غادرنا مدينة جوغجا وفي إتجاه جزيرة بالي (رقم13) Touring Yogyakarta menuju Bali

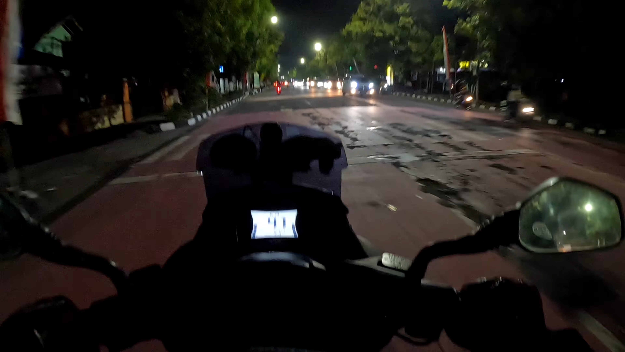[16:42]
الحمد لله يا إخوة، تتخلى علينا الليل طبعا ما تشوفوا. طيب يا إخوة، الحمد لله تخلى علينا الظلام طبعا، وقفنا عند هذا المسجد نصلي إن شاء الله، ونواصل الطريق.